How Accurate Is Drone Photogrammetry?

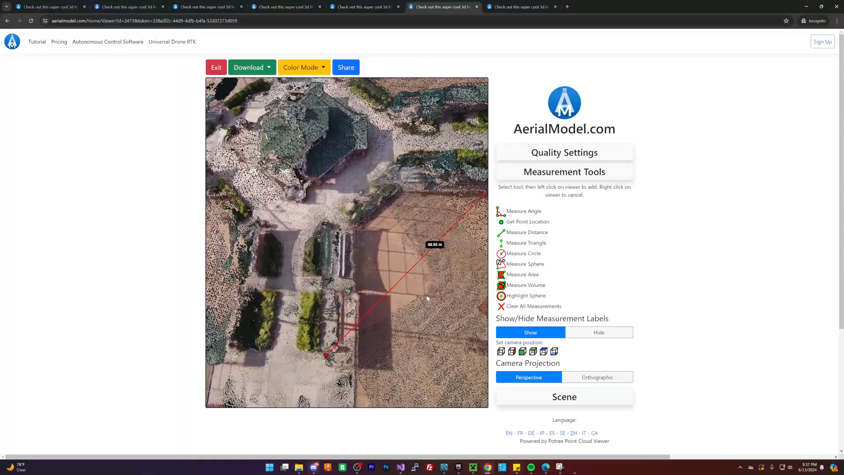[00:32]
and see how closely they compare, and hopefully by the end of this video,
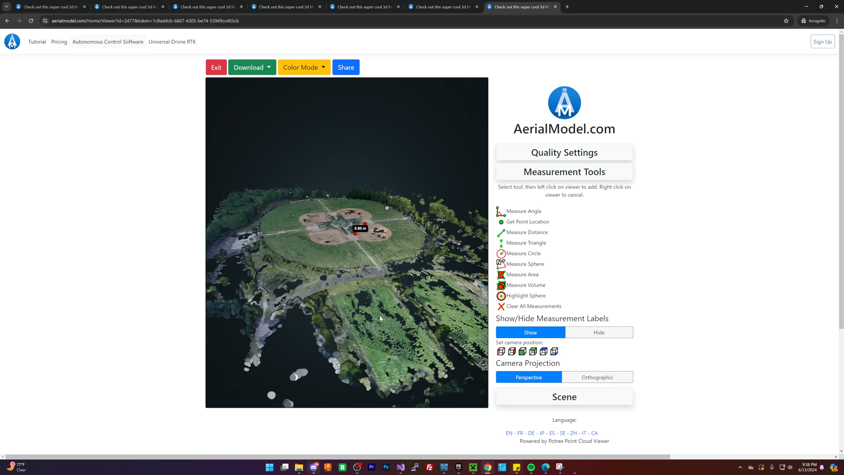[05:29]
And that's not realistic or even remotely usable for the kind of applications you may as an individual be looking at using it for.
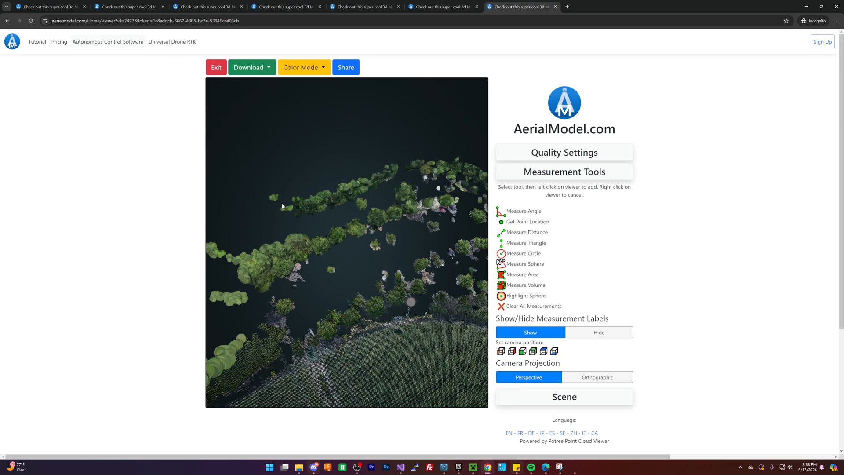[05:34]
So I've gone through and I've applied the measurements that we did in the...
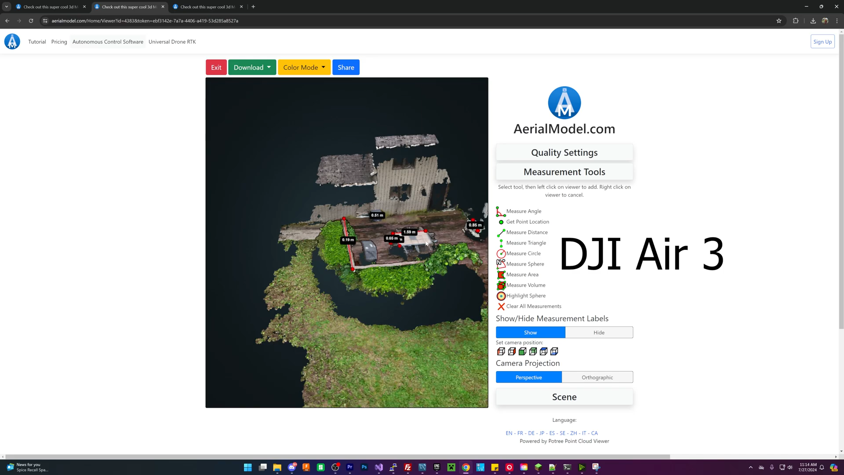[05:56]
And they don't look as good. They didn't collect as much data data. And obviously, this one collected even less data.
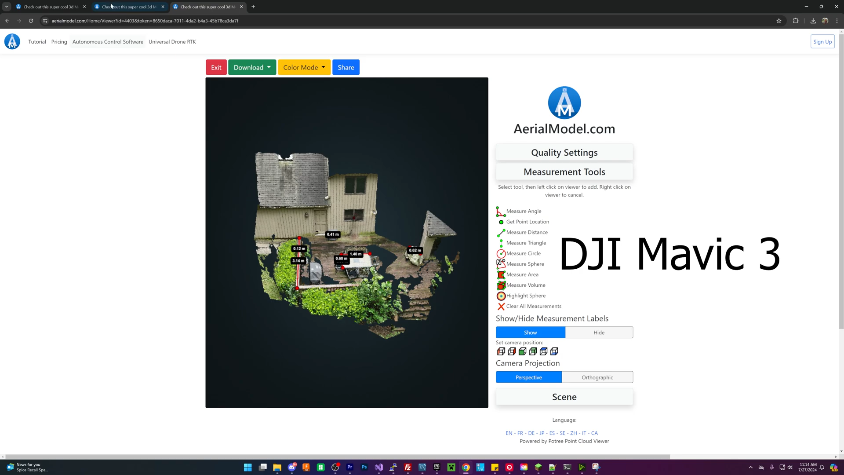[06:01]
I really do think that the wide angle lens, especially even sometimes when you are in a constrained environment, will often produce better results, in my opinion, just because of how much more overlap it can provide.
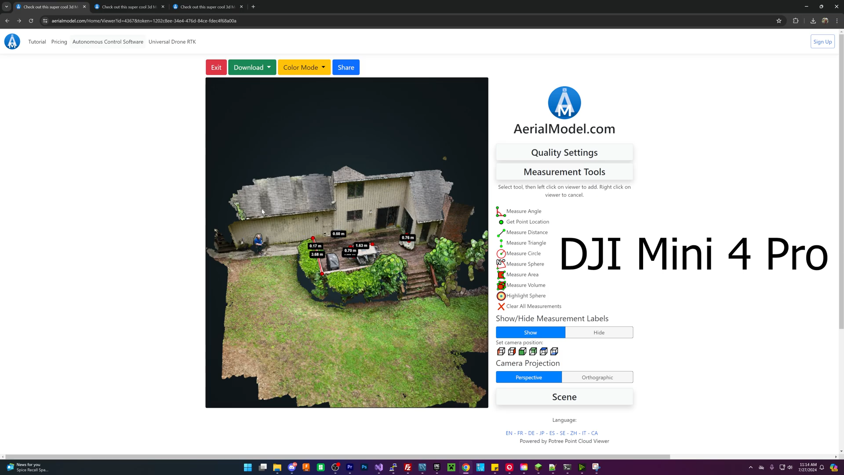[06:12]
And also noticeably, the measurements do differ quite a good bit. You may notice that like on one end, we have 1.63 meters here.
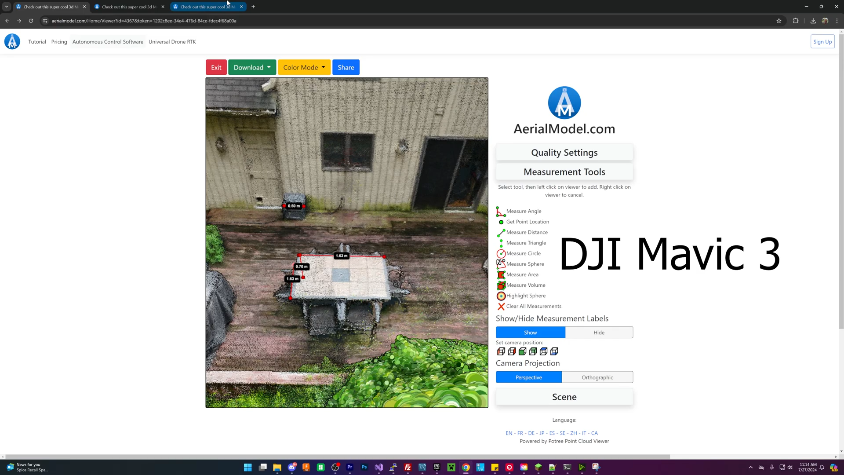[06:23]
And on the lower end, we have 1.4 with the Mavic 3, which I think the Mavic 3 arguably has a better sensor. And I know that if I applied the wide angle lens to that, it probably would have similar results.
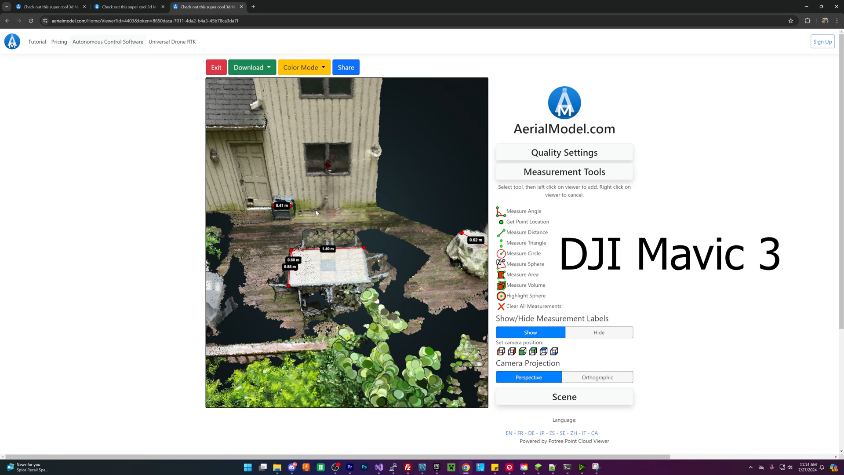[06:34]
It's just interesting to see that there is that big of a difference.
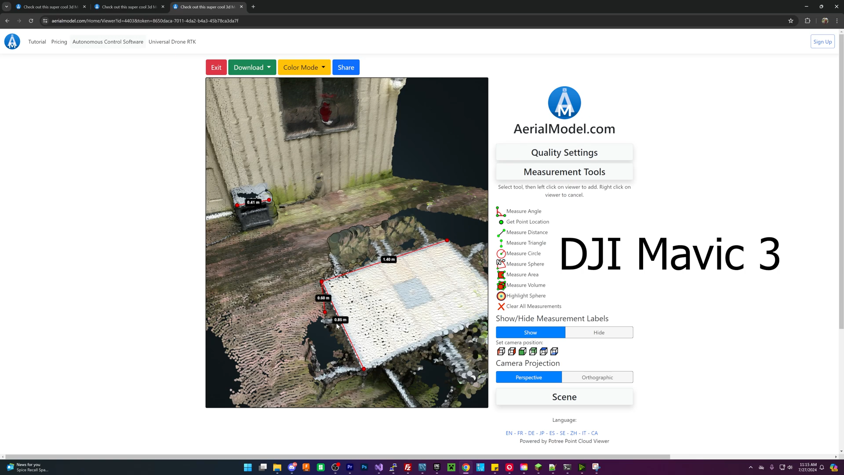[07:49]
Yeah, 0.2 meters off. So I think not only does this show you that I think the Mavic 3 sensor is probably superior,
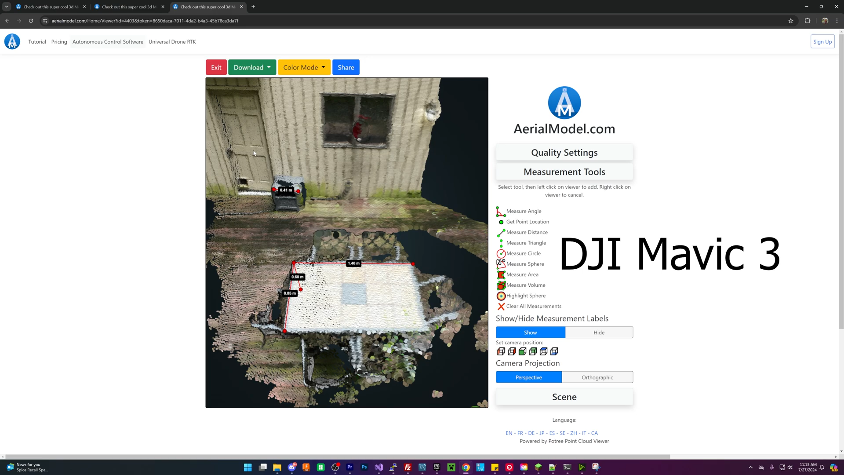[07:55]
it shows you that the cheapest drone is still more than capable of producing very high quality results.
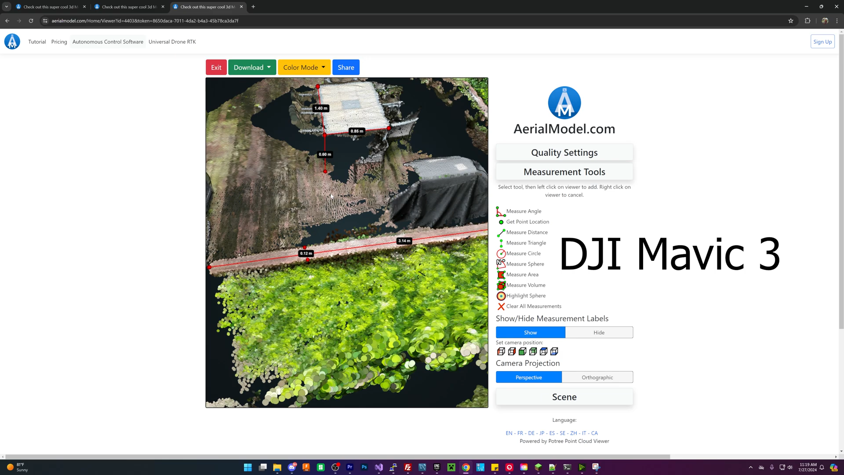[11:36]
And then this is almost 0.1 off. So the height there.